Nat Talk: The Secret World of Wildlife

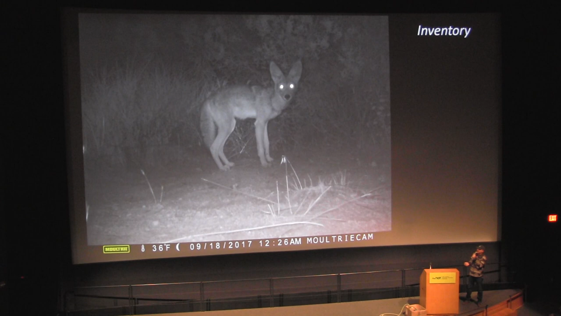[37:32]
And again the animals are just staring right so 36 degrees in september that's pretty cold So this is probably a higher higher elevation
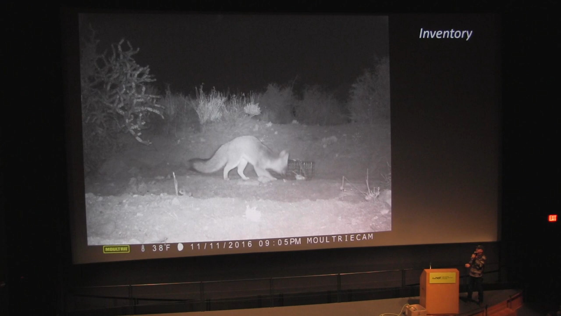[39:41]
Why would it be marking every single trap Yeah, yeah, I don't know what the the ownership is but Yeah, and sometimes they grab one which is a sad thing, but Yeah, this this fox was just checking out this kangaroo rat.
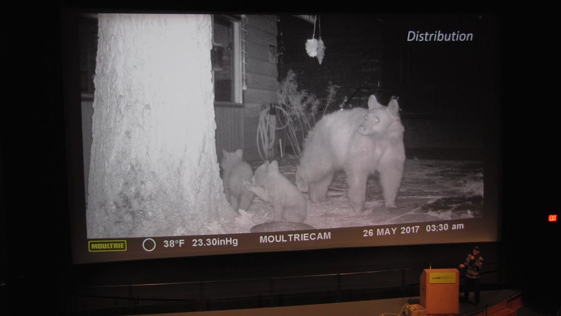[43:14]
thousands and thousands and thousands of photos of anything and everything from bears To two raccoons
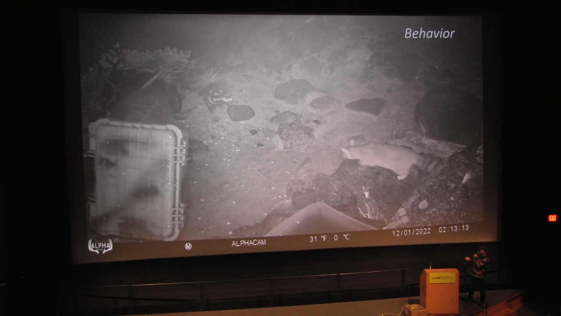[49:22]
there there is water right here in front of us and i think there's more water trough this is definitely late at night sometime yeah two in the morning um and here we are with uh uh facing each other off a ringtail and spotted skunk so
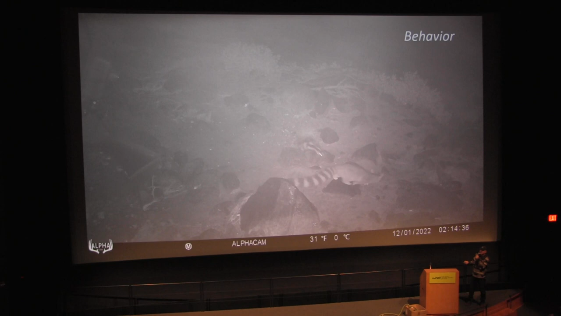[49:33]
sometimes these cameras you're you're capturing behavior you're not necessarily looking forward it you just you find it on a camera and there's a lot of cool stories that could be told here um but
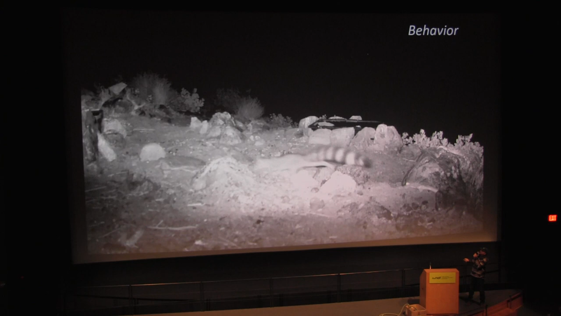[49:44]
here let's watch this video so that's another motion camera taking a photo
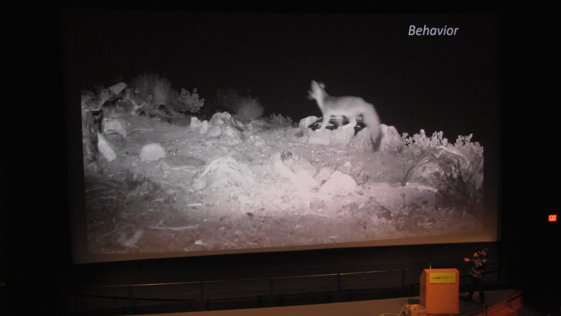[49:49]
and oh interesting the gray fox is a known predator of ringtail so here they are so again there's water over
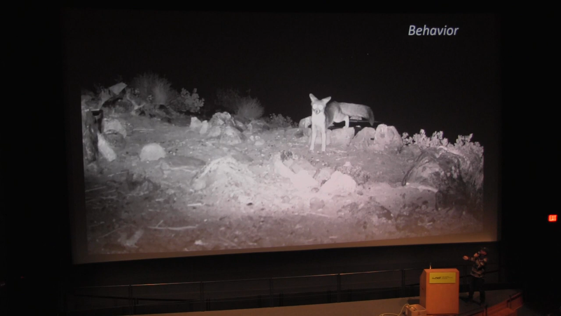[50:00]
here yeah that looks like a pinnacate uh a beetle yeah
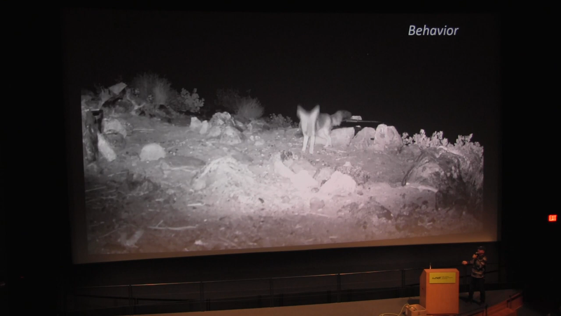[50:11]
yeah i don't think he's interested in those a stink bug yeah i'm not sure they taste well um but yeah he's eating something else he's
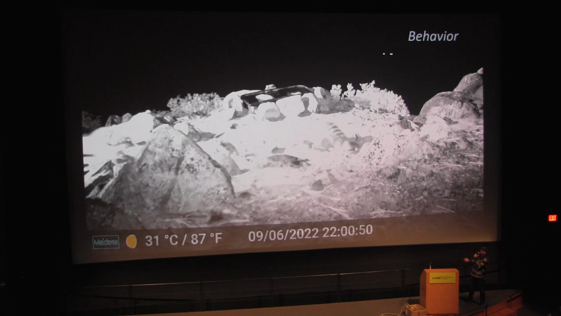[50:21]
found but um here we have three ringtail at the same so
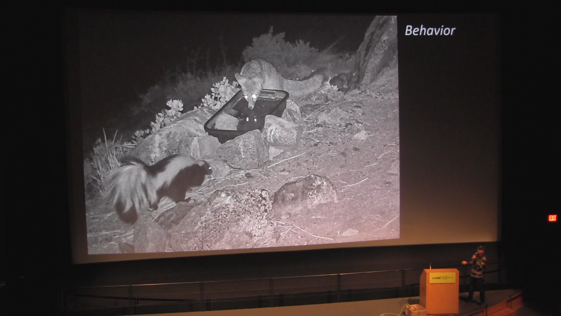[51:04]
uh before i haven't done enough looking into but also look at this one gray foxes are also known predators of ringtail so could this be truce at the water hole have you ever heard of this so lions in in in africa often do not kill the antelope at the same watering hole because you know the more antelope they kill at the watering hole the antelope won't come
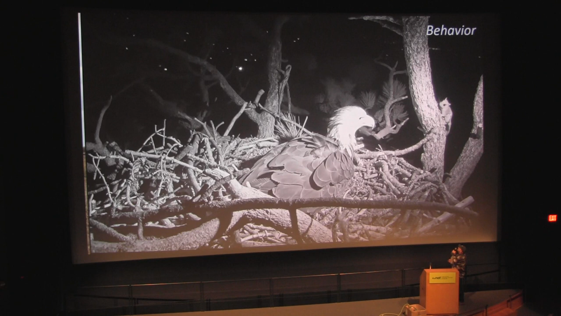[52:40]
this is um a bald eagle nest out at big bear and can you see the surprise up in the corner up here you know what it is it's another flying squirrel and so get online and check this out it's just like a big bear bald eagle cam but this flying squirrel i'm not sure if all flying squirrels do it but it jumps around in this nest and really upsets this baldy there's something going on in that nest that it wants i don't know what it is um
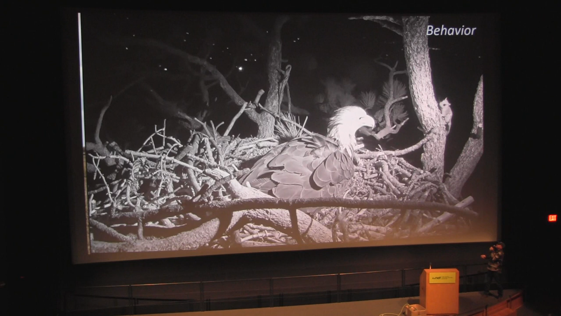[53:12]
yeah yeah could be could be the eggs um it yeah maybe it's going after whatever she's uh uh sitting on but uh uh it really upsets the eagle so i don't have the video working on that one so some more behaviors uh mate selection as you
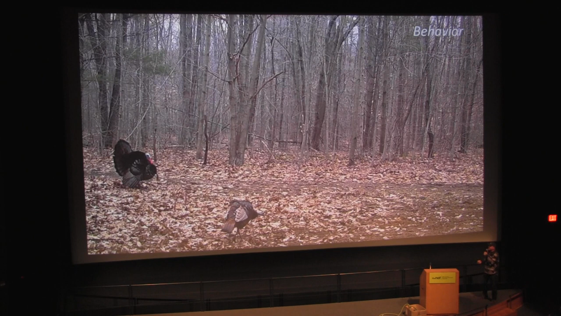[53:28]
can see the male wild turkey and the female right here he's doing his song and dance
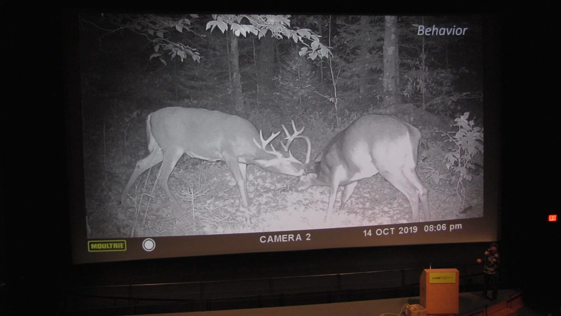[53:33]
and then uh deer um uh working on a dominance uh who's the dominant male for the area fighting for the right to mate with the female okay um so this is a grave vario study i'm going